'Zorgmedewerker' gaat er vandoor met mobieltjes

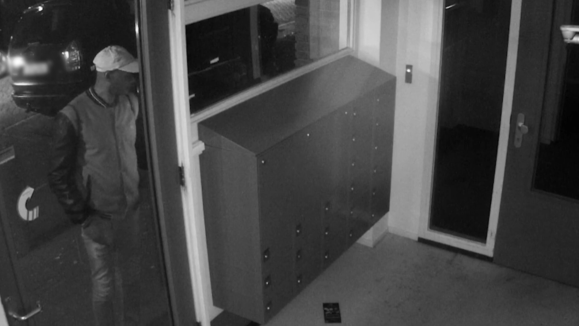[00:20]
Hij belt op dinsdagavond 21 januari aan bij een 88-jarige bewoner.
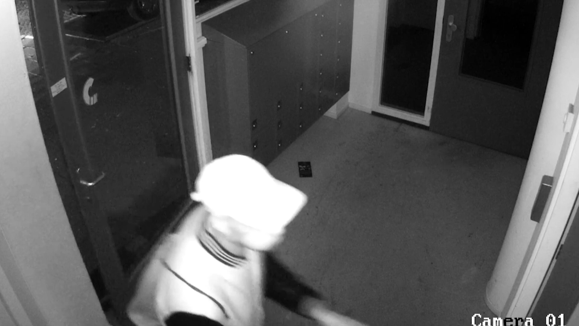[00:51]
Hij loopt door naar de woonkamer, ziet daar zijn vader en krijgt een argwaan. Dus wat hij doet is, hij loopt terug naar de slaapkamer om naar die man te lopen en ziet dat de man er vandoor gaat.